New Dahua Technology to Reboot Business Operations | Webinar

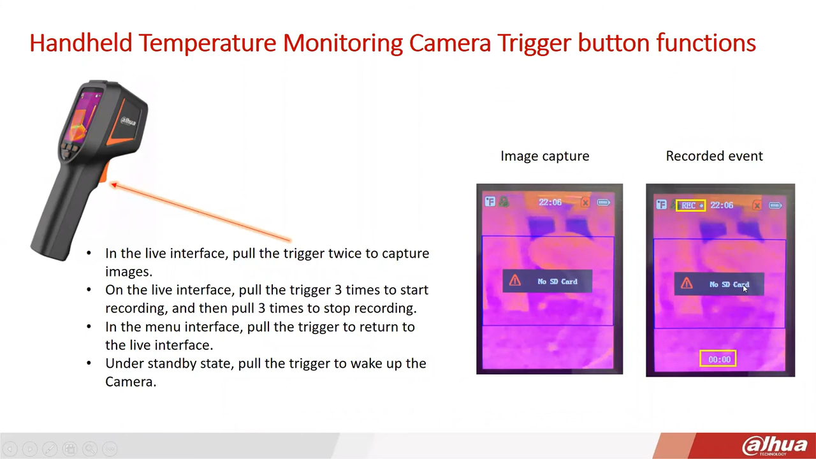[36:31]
And of course, under actual use, you're probably going to want to have an SD card slot in here, uh, which these screenshots, uh, there wasn't one installed. So that's why you get that little warning there. So, um, with this product, there is a separate PC software app that you can download and install. And this is a free, I believe. And this is called DH thermal. So this is kind of a, just a very short video clip to kind of show you what you see on your computer that might be connected to the system and just know it's not a network connection. It's going to be USB.
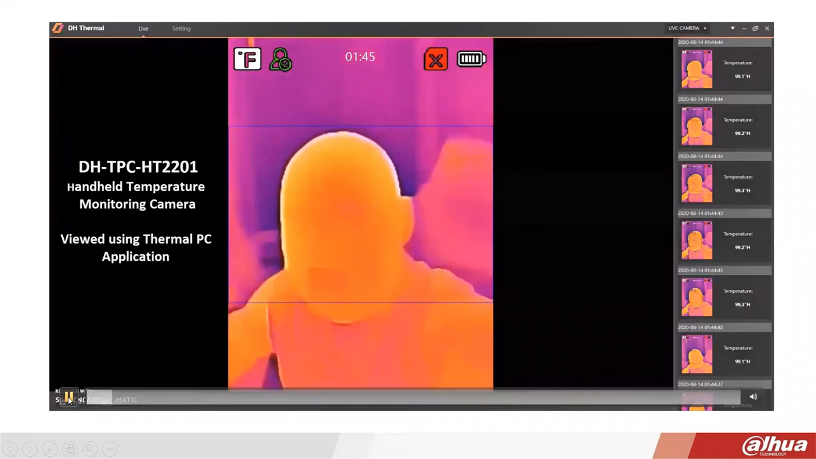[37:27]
So through the application, you can actually locate,
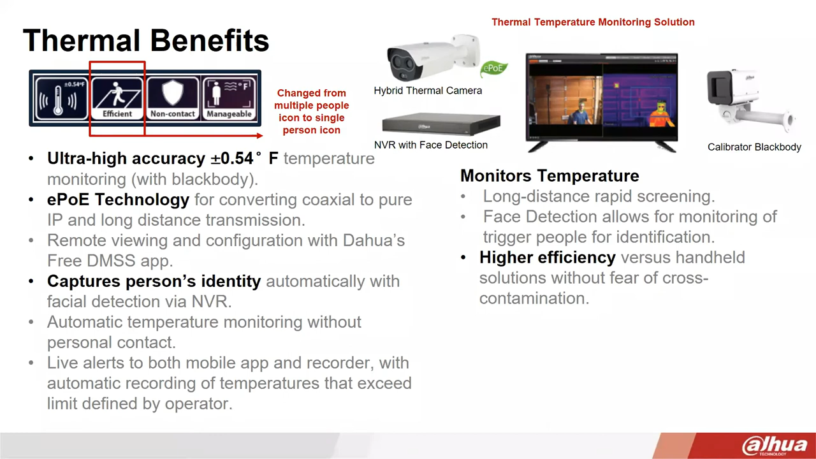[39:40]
railway station or bus station where you've got a lot of people coming and going. So, um, you get a lot, uh, greater efficiency here. Now, some of the other, uh, there's some other performance aspects here, which are not necessarily included in some of the other solutions, but, um, it will still do a pretty good job of measuring temperature. Uh, even when people are wearing any sort of, uh, things that will obscure the face like, uh, sunglasses or hat, or maybe a medical mask and that kind of thing. Um, you know, FDA guidelines, you know, really say that you should be, you know, having a clear view of the person's face.
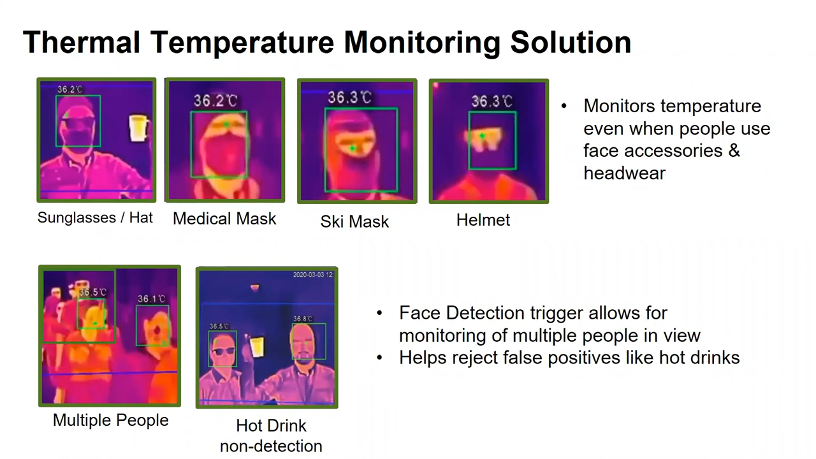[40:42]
a person is holding a coffee cup or, you know, a hot drink and it's smart enough to know that, oh, well, that's not a false reading of someone's, you know, temperature. So that's, uh, kind of nice about the solution. So here's just a informal video clip that we've made about a live alarm situation with this, uh, high-end temperature solution. And this is the local interface that you would see on the NVR. So what you've got is the camera itself is hybrid. So it's going to have a visible camera, a visible sensor, which you see on the left-hand side. And then obviously the colored one there is going to be the thermal.
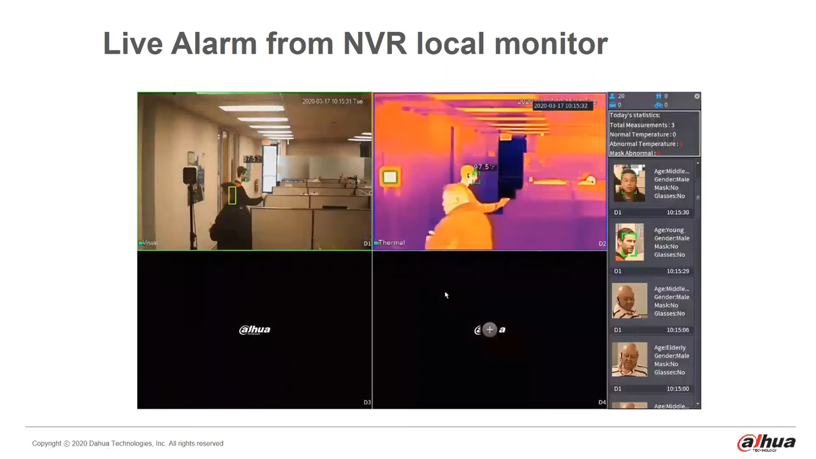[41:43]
So I'll just go ahead and play this here. So as you can see, uh, the person walking in front there, it actually draws a box around them. And then the live temperature display appears on the top. So Michael here is rubbing his hands together to simulate a high temperature. And then, uh, as you can see here on the right-hand side, it's flagged as a high temperature and can also set off an additional alarm output as well.
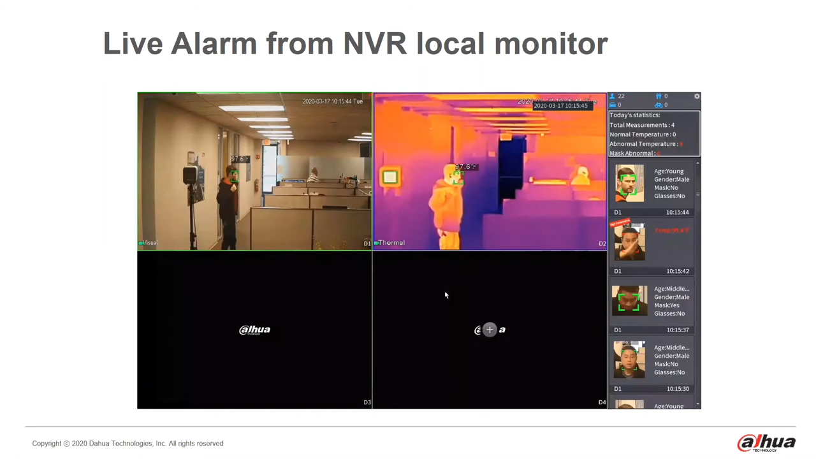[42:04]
Now the high-end solution, because it has, uh, more technology, it can also attempt to,